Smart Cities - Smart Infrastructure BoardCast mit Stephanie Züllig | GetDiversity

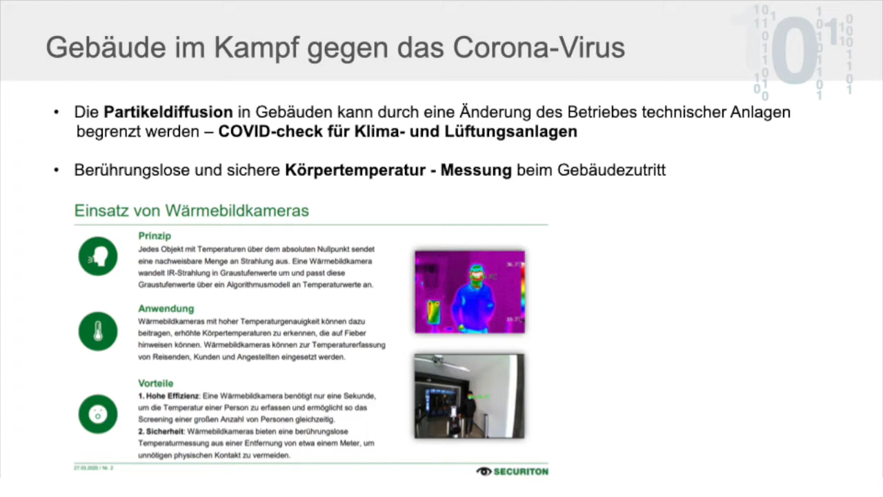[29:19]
Und es gibt eben auch diese Wärmesensoren, die quasi die Temperaturmessung machen. Ja, da wird man gar nicht, es sind einfach so, da wird man ja nicht angefasst wegen dem. Sonst wird gerade am Eingang gemessen, ah, ist die Person, hat die erhöhte Temperatur und wenn ja, dann kriegt diese Person erst gar keinen Zutritt erstmal, sondern muss erstmal einen Check machen.